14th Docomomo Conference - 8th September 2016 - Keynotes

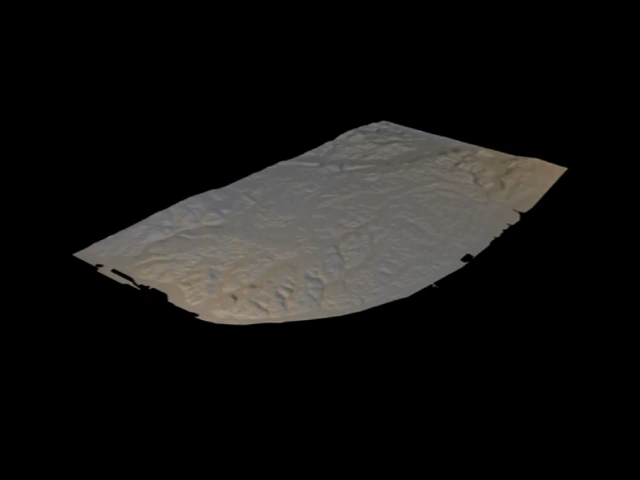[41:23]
the water of the river, and also with the complexity of this topography, I used to think that even if we want to do very simple things, the form of the city is always very complex. Here we have the valleys and the platform of the port, and some the walls, the city walls,
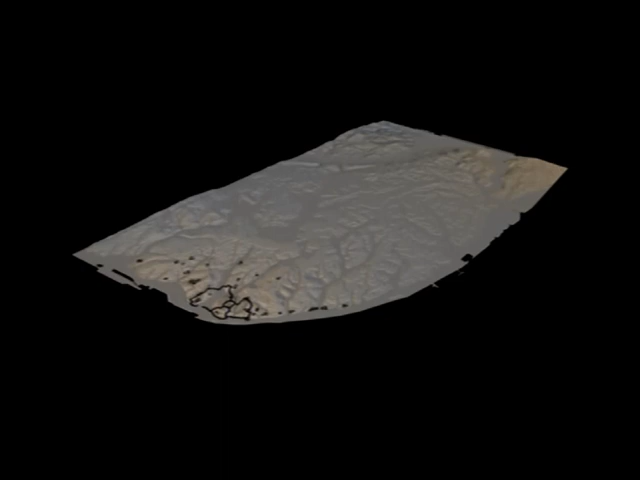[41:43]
and some buildings, and then the grids that